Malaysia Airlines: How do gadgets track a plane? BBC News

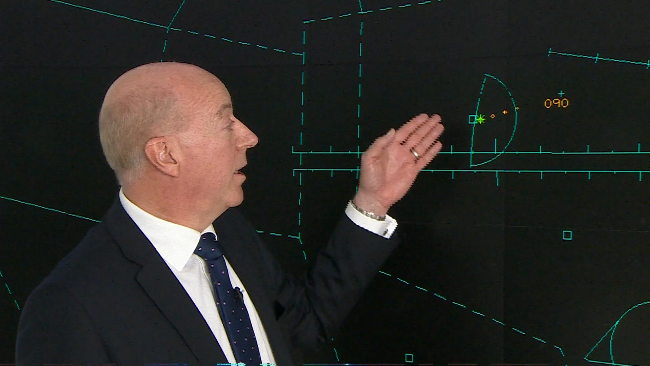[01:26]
HJK means hijack to the controller, and the flashing data block draws the controller's attention to it.
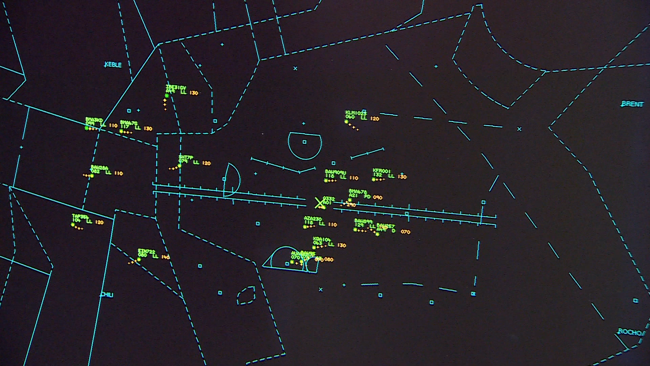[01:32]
In the event that there were a catastrophic failure of an aircraft and it broke up in midair, we would still expect to see something on radar. There would be a trace.